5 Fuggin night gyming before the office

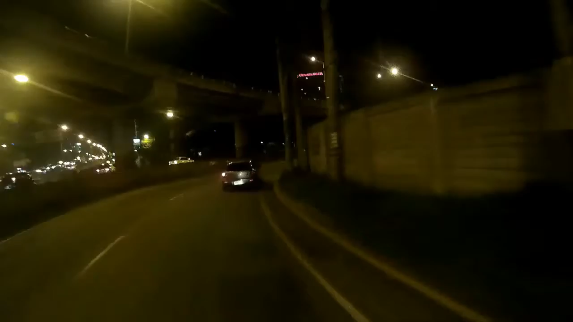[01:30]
Oh boy. Welcome to Northgate, home of call centers, hotels, shitty restaurants. Well, not really. They got McDonald's and Jollibee. Starbucks. Whew!
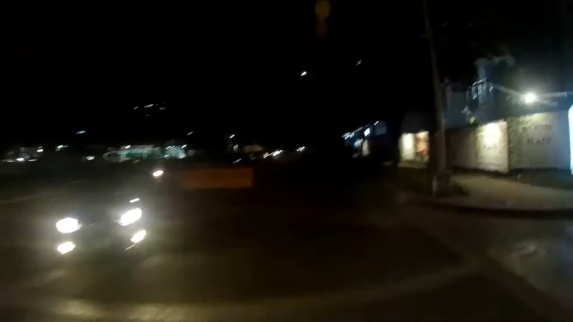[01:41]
Oh, they got the construction area all lit up for Christmas, I see. That's nice. This guy's gonna be a dick if I go to the right. He'll squeeze it, right? Yeah, you will. Asshole. Okay, hopefully there's a spot. Usually is at this time of day.
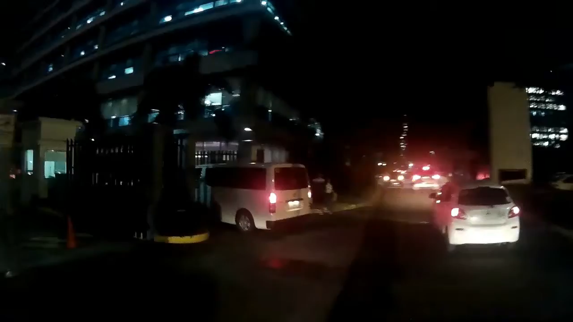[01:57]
Come on, bitch. Get that shit moving. I know. Oh. Better not be.